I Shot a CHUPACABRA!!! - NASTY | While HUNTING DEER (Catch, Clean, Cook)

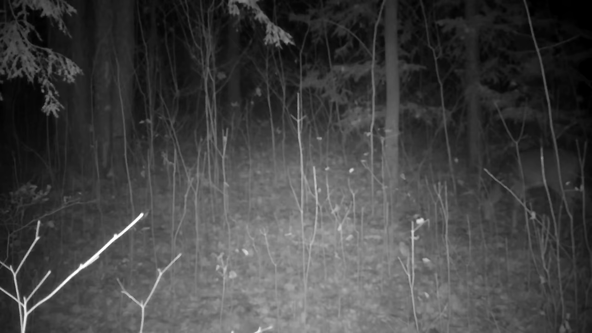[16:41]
But he was by himself, so I don't know where his other buddy went. So anyway, figuring at least I turn the light on and this deer is gonna take off. Well, it doesn't. It just kind of stands there, deer in the headlights kind of thing. Like, it's like 15 yards away here. Like a stone's throw.